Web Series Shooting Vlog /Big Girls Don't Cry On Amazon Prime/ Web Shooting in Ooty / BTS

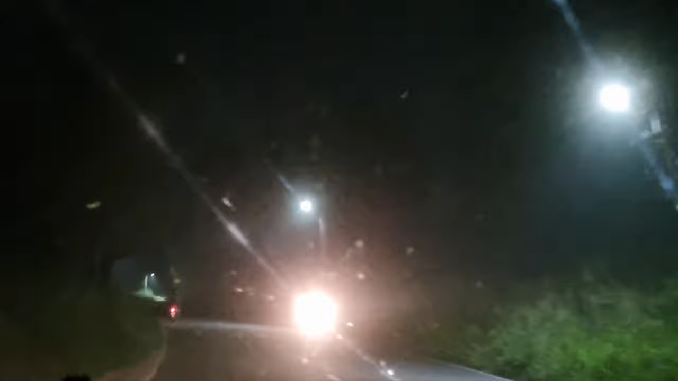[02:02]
सो अभी हम जा रहे हैं ऊटी बाय रोड. अप्रोक्स 3 आवर लगने चाहिए. मैंने पहले भी यहाँ पे शूट किया सड़क टू फिल्म का ऊटी, और ये जो रास्ता है कोयम्बटूर टू ऊटी, दिस इज़ रियली ब्यूटीफुल.
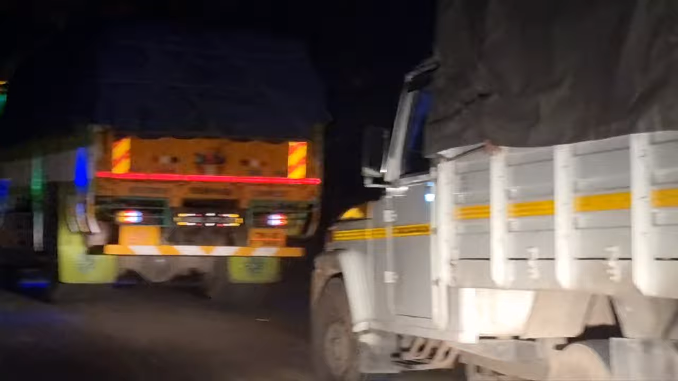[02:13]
और रात में इतना ट्रैफिक नहीं मिलेगा बिकॉज ट्रक्स वगैरह थोड़ी बहुत चलती है, बाकी ट्रैफिक कम रहता है.
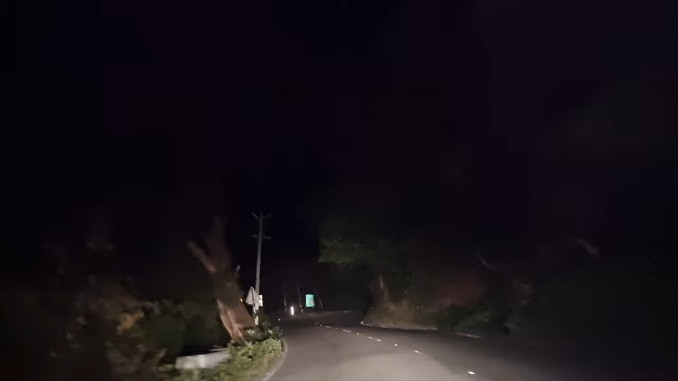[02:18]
सो आई होप हम ऑन टाइम पहुँच जाएंगे. हाँ, बीच में कहीं कहीं थोड़ा सा हाईवे का काम चल रहा था, रोड का काम चल रहा था, तो थोड़ा सा टाइम लगा, बट कंपेरेटिवली दिन में जितना लगता है उतना नहीं लगा.